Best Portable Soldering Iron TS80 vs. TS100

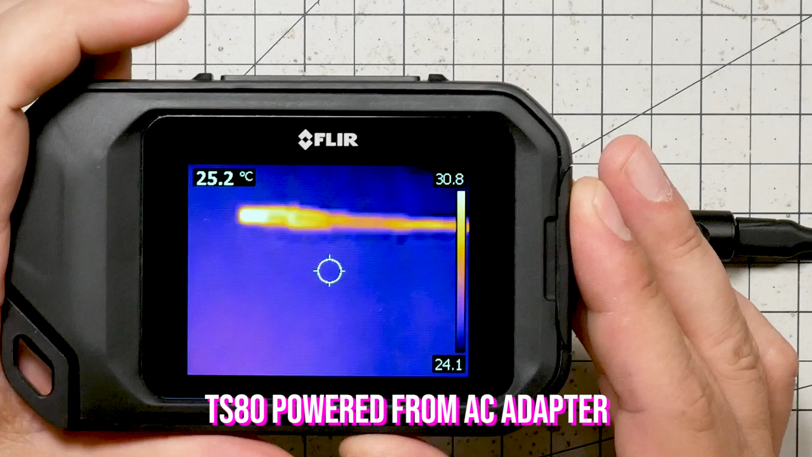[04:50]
On screen: spot 25.2°C
This is a flare. This is an infrared camera that's going to show us the temperature of the tip heat up as the iron heats up. And we'll see how fast it does it.
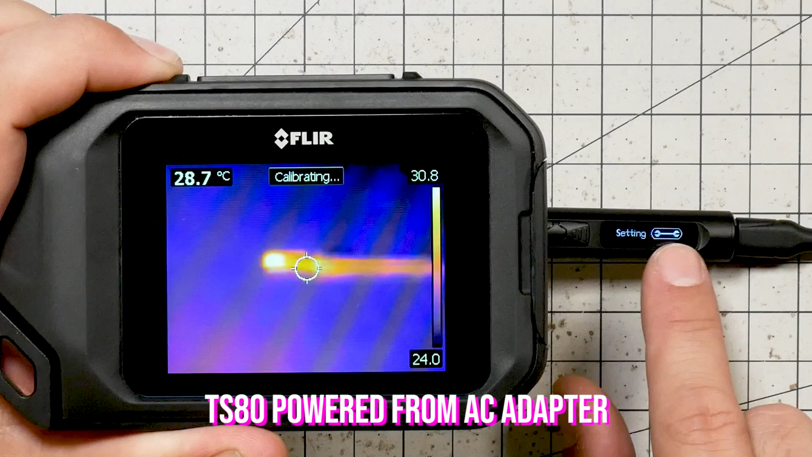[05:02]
On screen: spot 28.7°C
We can also see the screen here, which shows the temperature that the TS-80 is measuring internally, which may or may not be the same as what the flare gun measures. Let's see. And as it heats up, we'll see how long it takes to get to its set temperature.
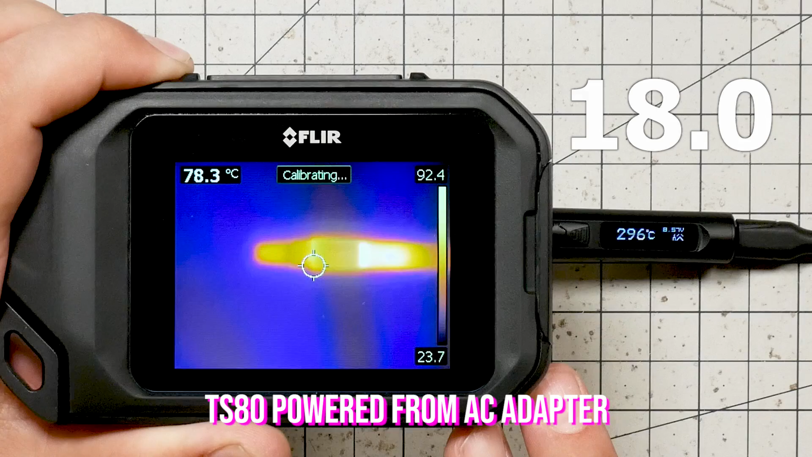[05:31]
On screen: spot 78.3°C
Now, 300 degrees. That's where it stops at, 300 degrees. Now, we're only measuring about 100 degrees here in the flare. And I'm not sure why that is. But, there you go. Now, here's the TS-100.
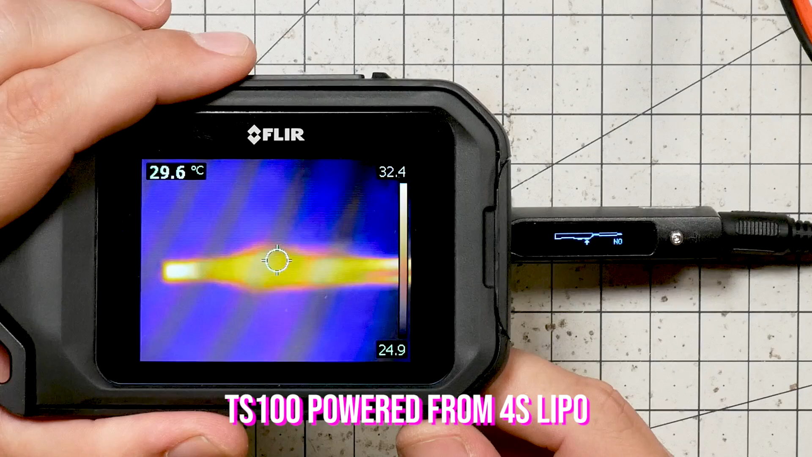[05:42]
On screen: spot 29.6°C
It's starting at a similar temperature. And let's see how fast it gets to 300. And by the way, we're running off a 4-cell battery here. Why don't you pick that? Because that's what I usually run it off of.
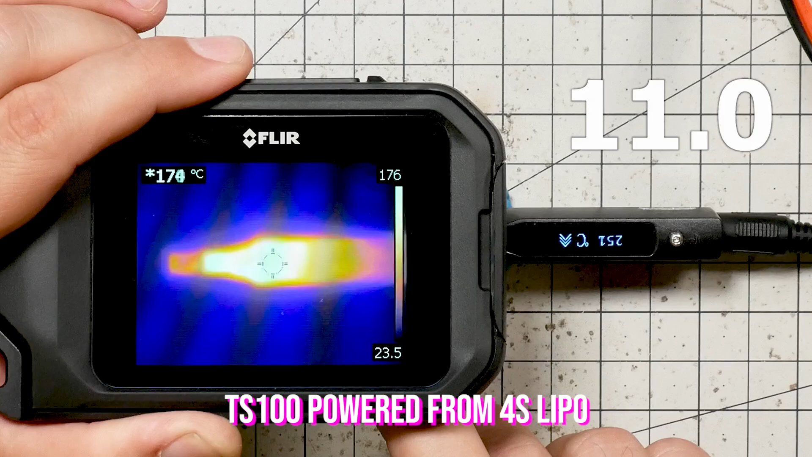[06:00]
There we go. We're there. We've got a slightly different tip. This tip is showing 180 degrees Celsius instead of, uh,
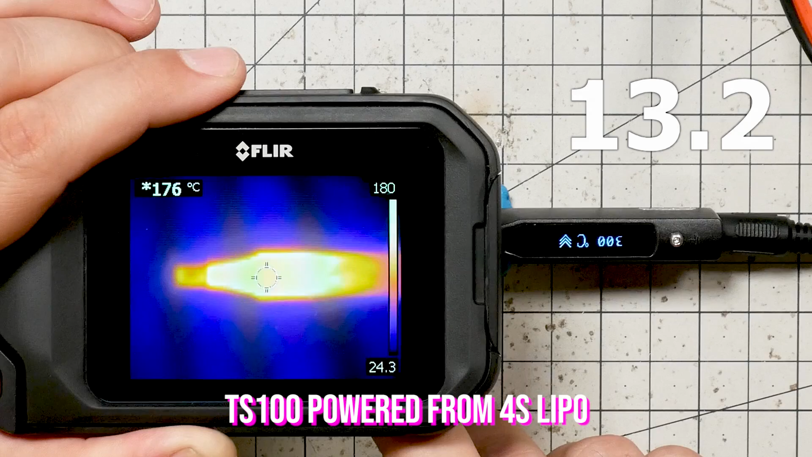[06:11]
On screen: spot 176°C
instead of, uh, the other one was showed around 100. I'm not sure why the flare gun is reading differently on them, but it's fun to watch the thermal camera heat up, isn't it?